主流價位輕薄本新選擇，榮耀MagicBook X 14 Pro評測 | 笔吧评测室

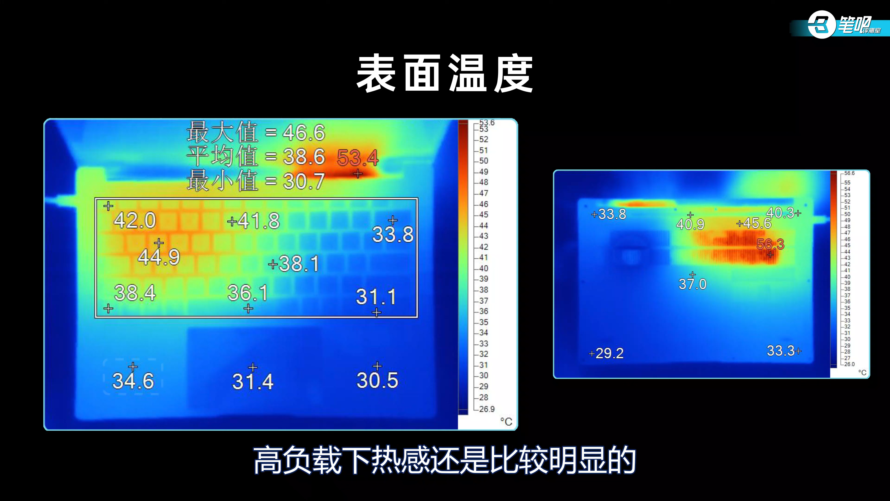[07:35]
6度高负载下热感还是比较明显的背面热量也是集中在左侧最高处45.6度然后是噪音 满载人位分贝值是48能感觉到但是比游戏本还是安静不少的